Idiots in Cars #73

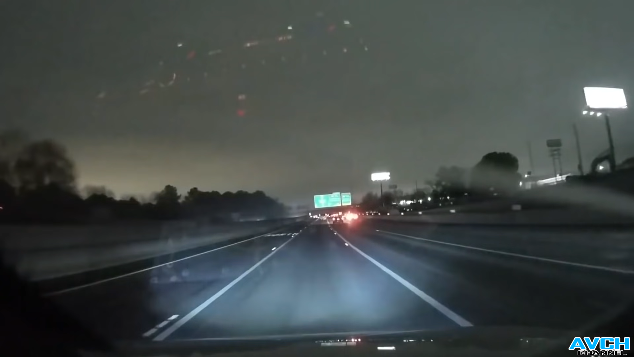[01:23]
Oh Walk of shame walk of shame slow down, bro There were so much sparks almost had happy new year That was a huge crash On to the next one. Oh, hello there.